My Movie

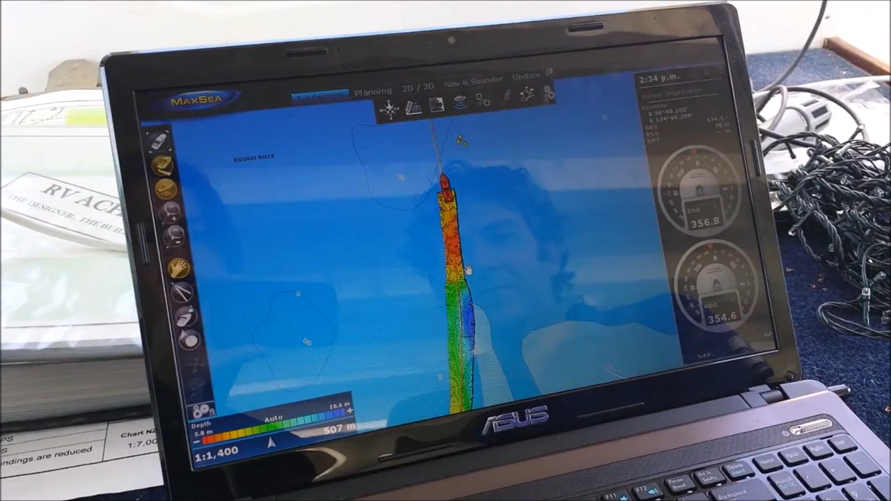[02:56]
That's coming on the roof rock there.
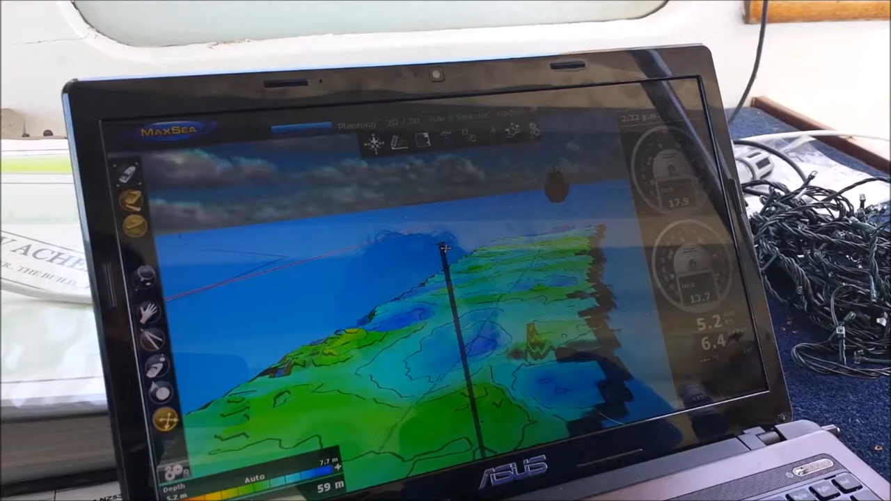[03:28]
Artifact. It's probably that was probably a lump of fish rather than a little rock sticking up.
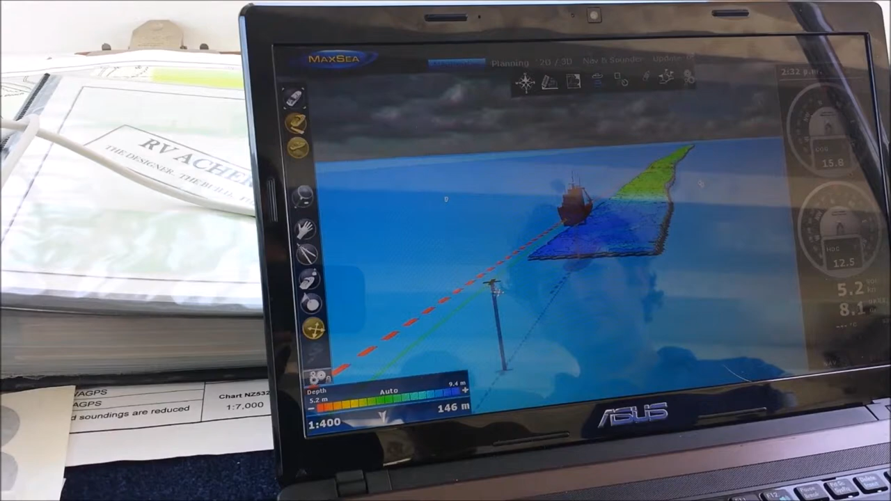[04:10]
But can I also see the fish if...
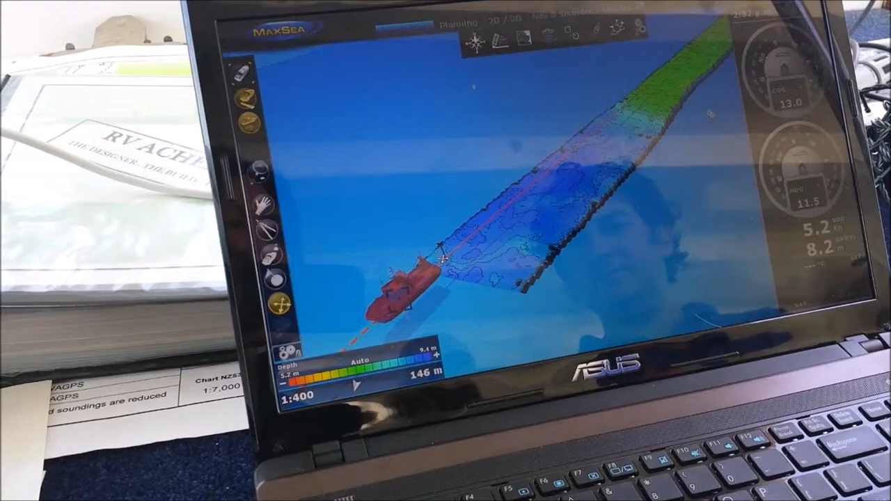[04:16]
Not yet. I think that information is coming, but at the moment, just the bottom. Okay.
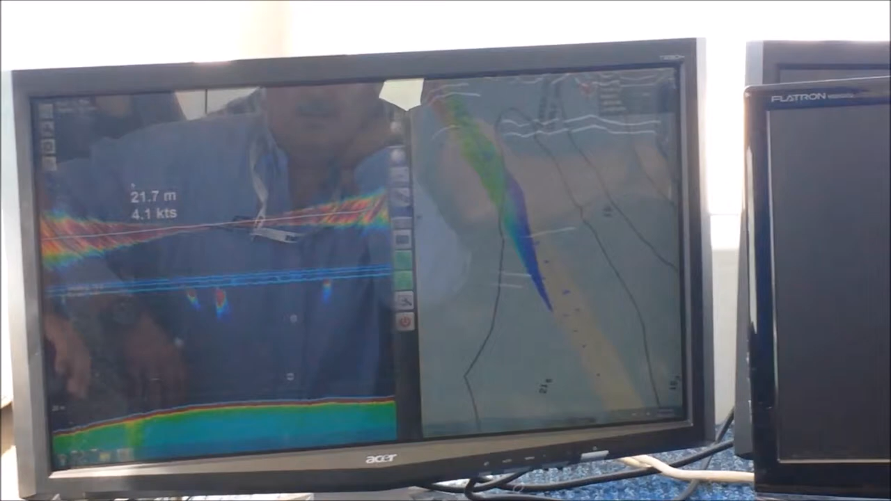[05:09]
On screen: depth 21.7 m, speed 4.1 kn
It's up. If I rewind that up and move it away, you don't really see it. So if you're looking around going, oh heck, where's the option for this? Do my fish Instagram or anything, it's in the top left. And on all screens?
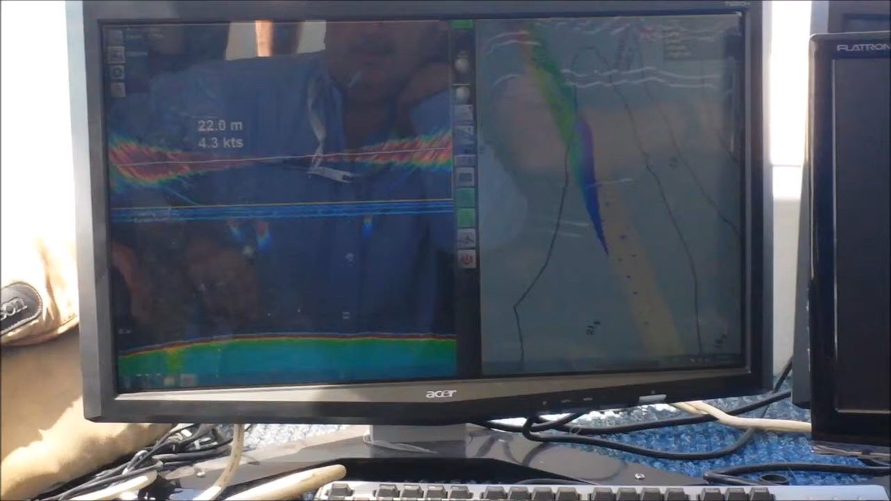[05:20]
On screen: depth 22.0 m
On all the screens, so top left there. So it is actually there, it's just hard to see when it's collapsed.
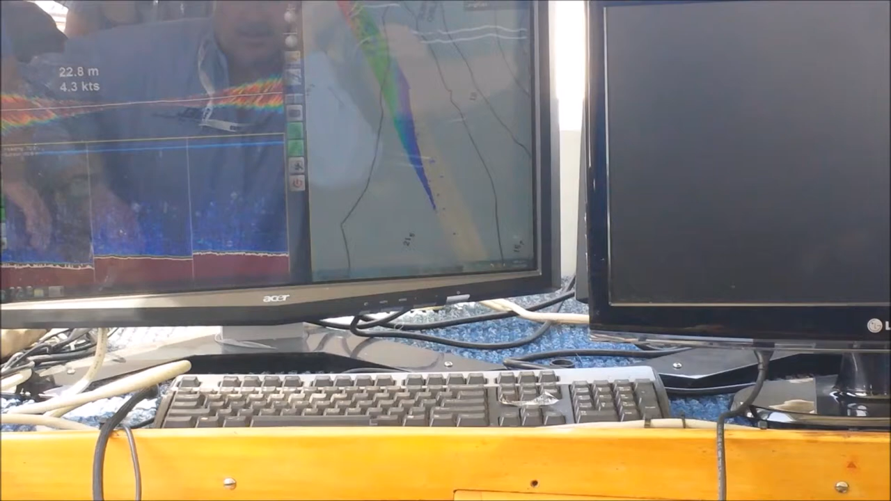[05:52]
On screen: depth 22.8 m, speed 4.3 kn
It's going to... Is it the interference? I see some... So normalizing is going to... Essentially what it does is compensates for a change in...
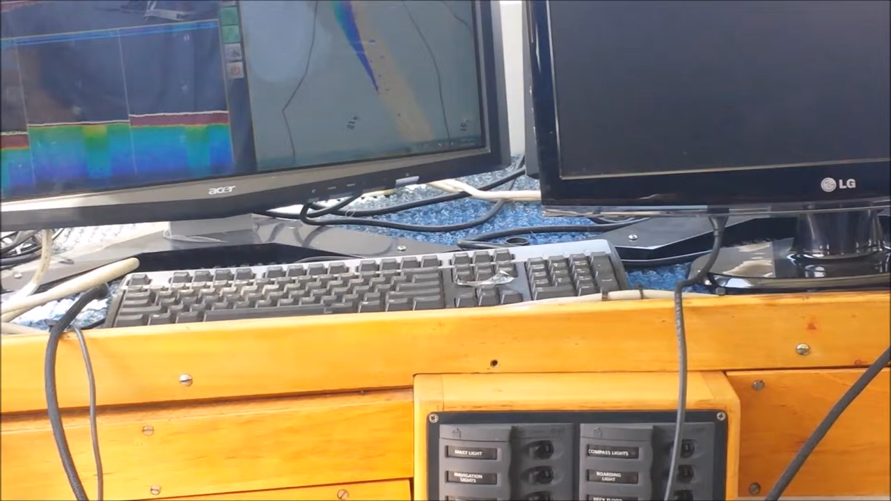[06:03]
You've got the gain setting correctly. So it's going to stabilize it between all the beams.
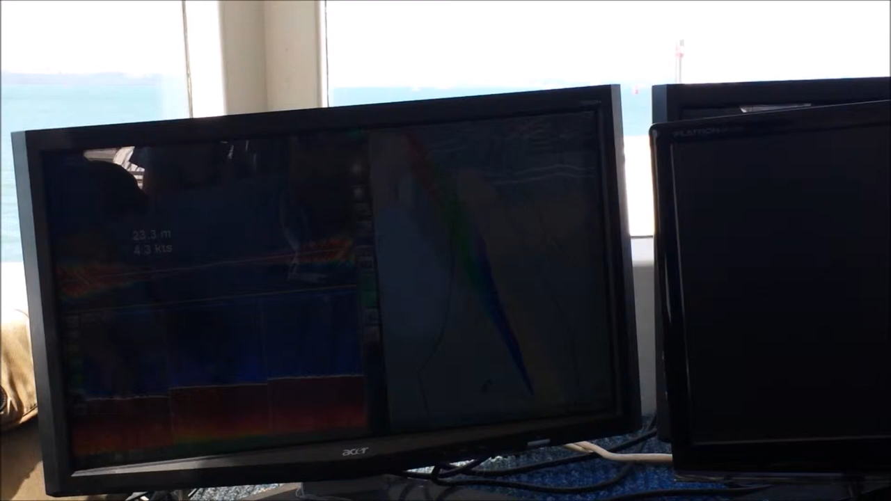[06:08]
So it all looks quite nice.
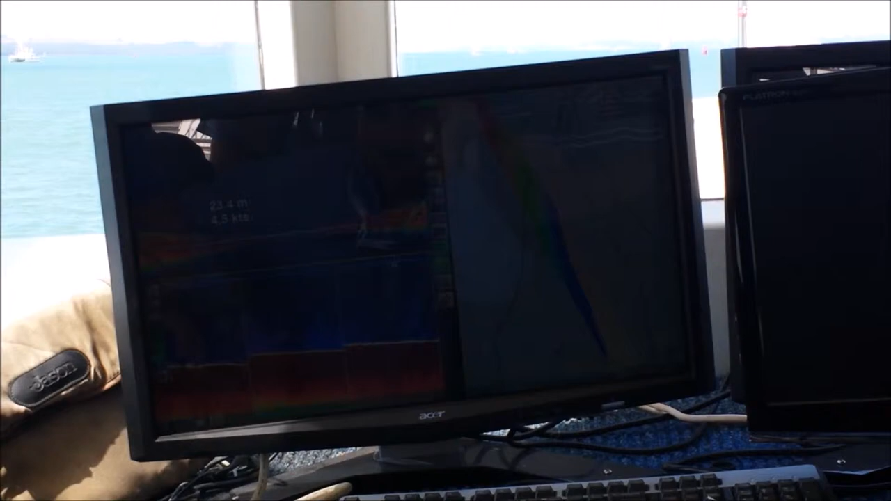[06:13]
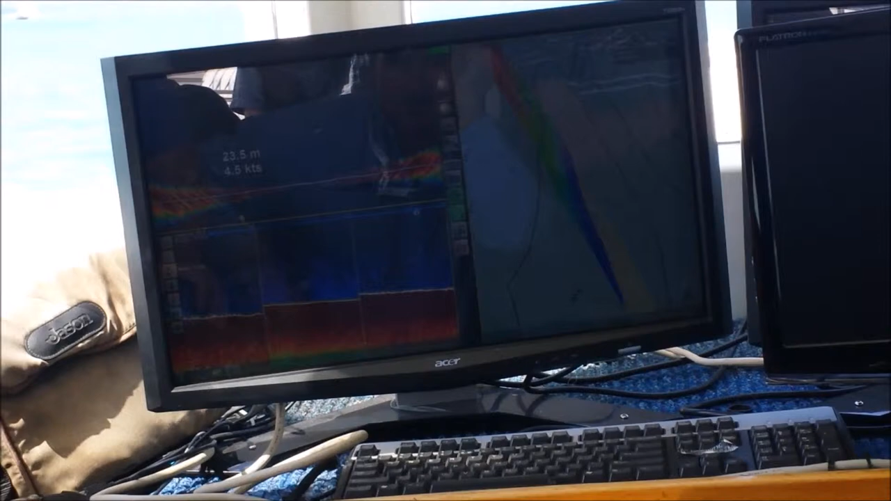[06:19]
Beam angle, I'm going to make that 5-degree beam. I'm going to make that spread out over 15 degrees.
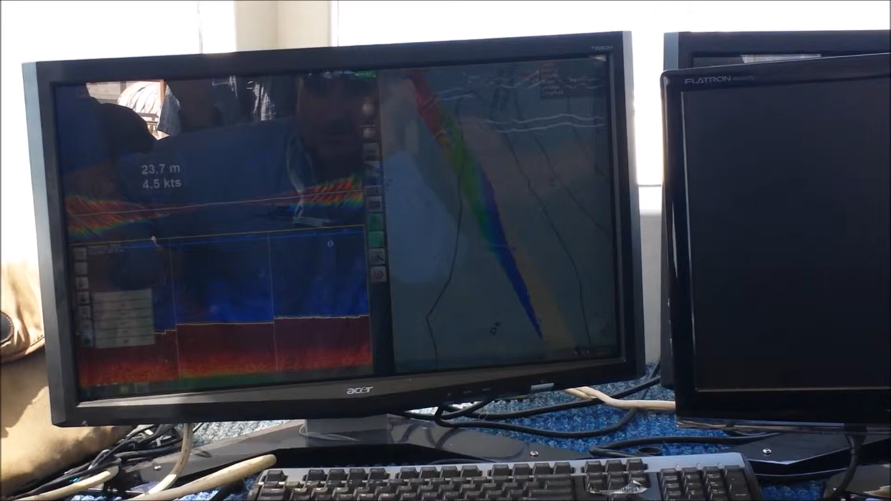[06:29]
On screen: depth 23.7 m, speed 4.5 kn
Explain my depth, my temp, my roll, my heading.
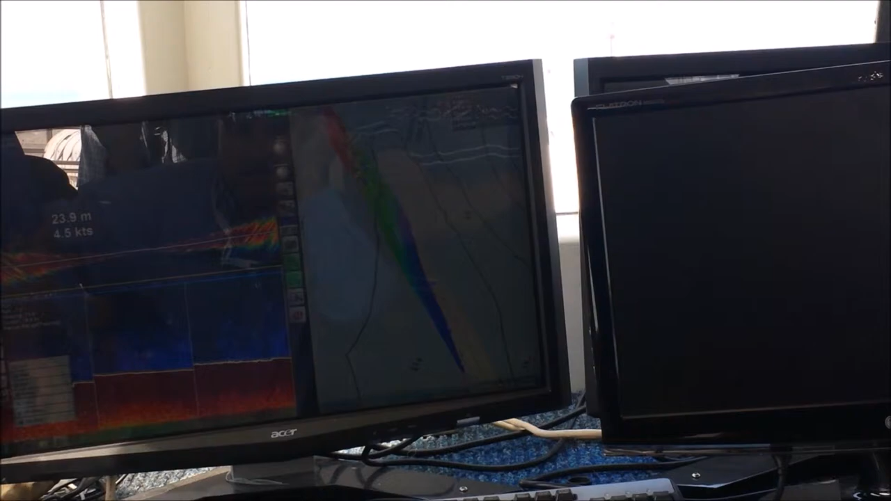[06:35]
On screen: depth 23.9 m, speed 4.5 kn
And this is my advanced speed, so 2:1, 3:1, 4:1.
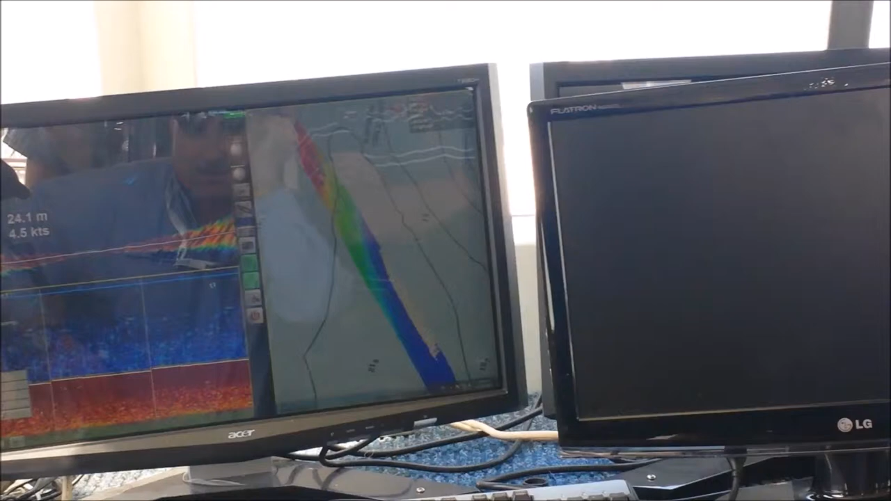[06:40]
On screen: depth 24.1 m, speed 4.5 kn
So I'm just going to disappear off the screen faster. Same time, if I bring up here my options, I can display a grid. A grid's quite nice for being able to
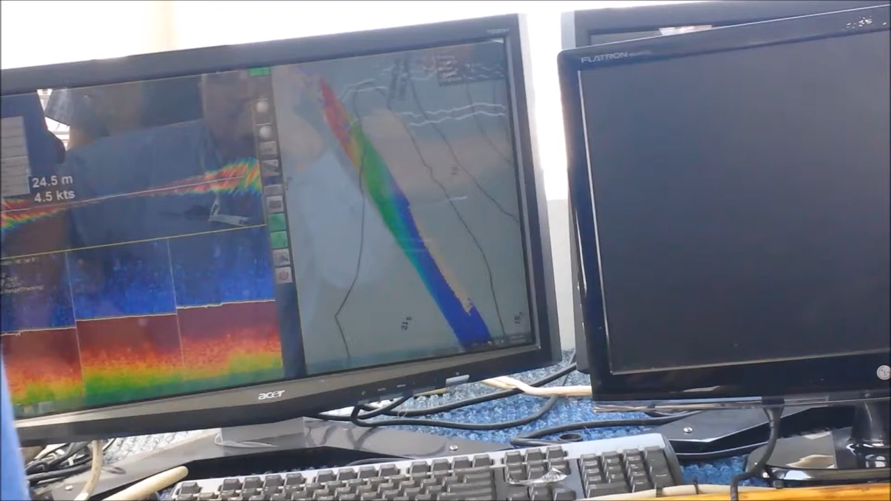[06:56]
On screen: depth 24.5 m, speed 4.5 kn
can I get a three beam switcher for on the top? Yes, triple beam, there we go. So you can see where it... Okay, that's where you narrow it. You can move the marker. Yeah. So I can change the beam angle there, I can make it 15 degrees,
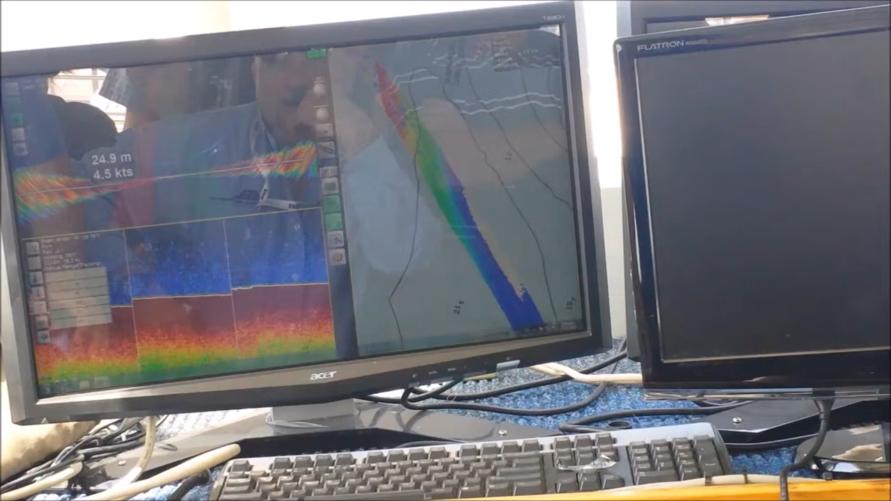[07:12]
On screen: depth 24.9 m
20 degrees, 30 degrees. That screen's looking there, that screen's looking there, that screen's looking there. Yeah. And so I can make that narrower.
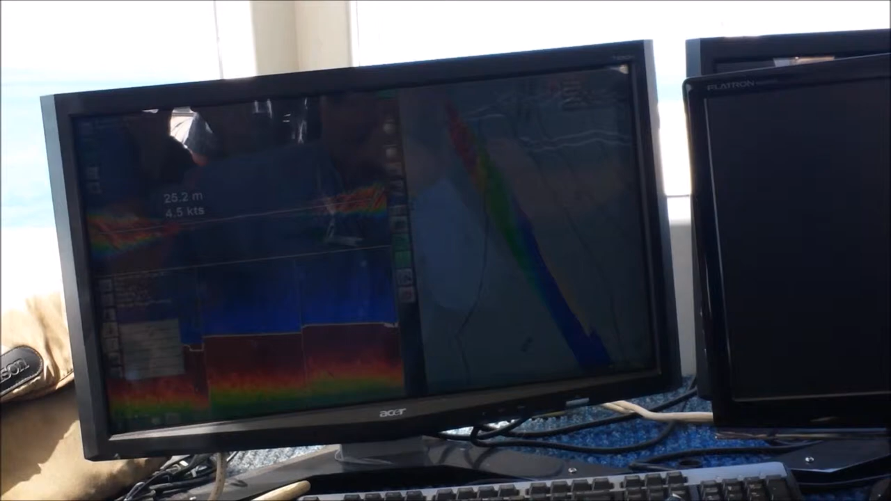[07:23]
On screen: depth 25.2 m, speed 4.5 kn
So I'm looking at a smaller spot, or I can make it wider. I'm looking at a wider spot.
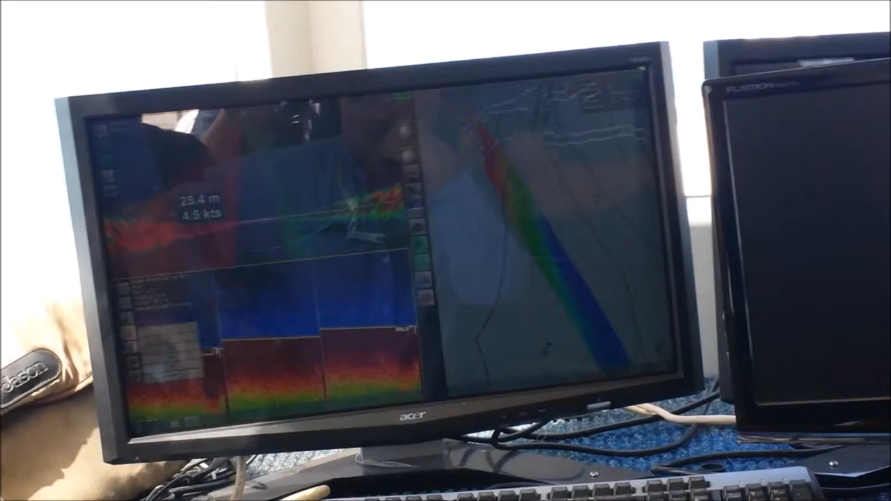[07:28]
On screen: depth 25.4 m, speed 4.5 kn
Again, that's only making a change